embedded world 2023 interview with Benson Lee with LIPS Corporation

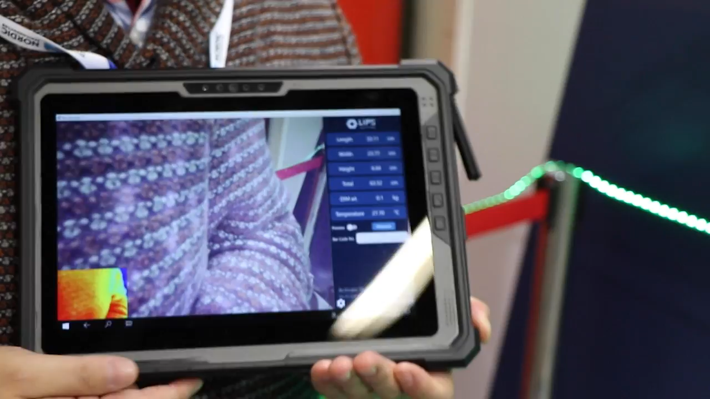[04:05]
So for example, right now I can use this 3D camera in the back. And then I can perform a dimension measurement. So for example, right now there's a box underneath.
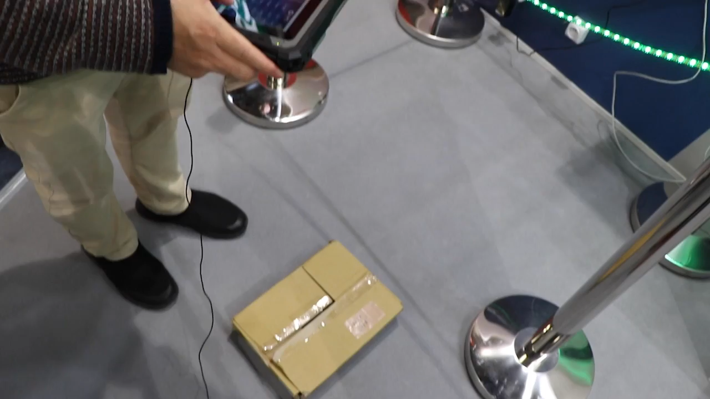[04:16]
And I can, with one click, I can measure the dimension of the box, right?
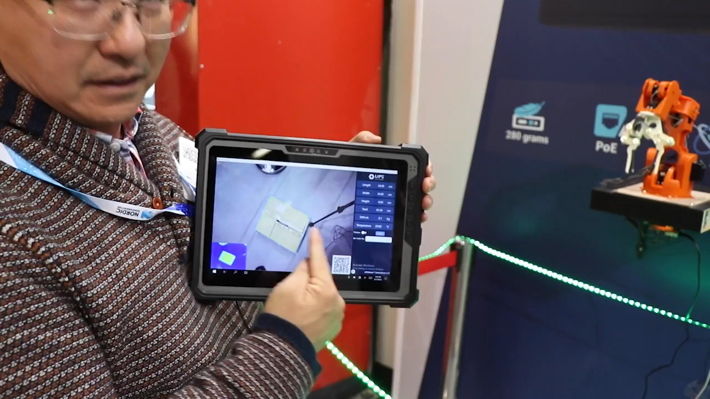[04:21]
Length, width, height. And I can also, we also integrate it with the thermal sensor.
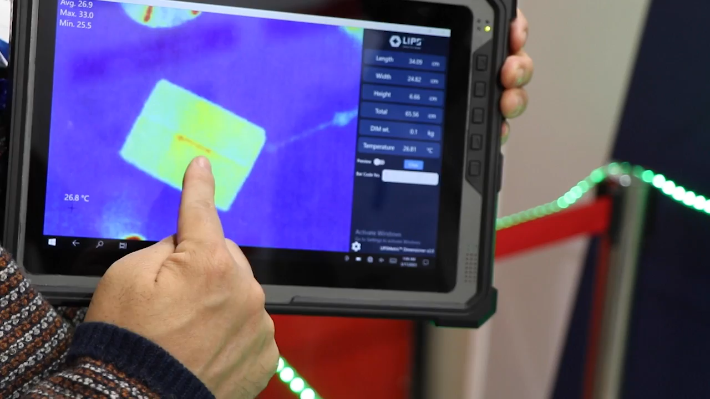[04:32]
So, you know, the warehouse guy can check the temperature of the package. And to see if it's safe. Or if it's storing food. Whether it's stored at the right temperature.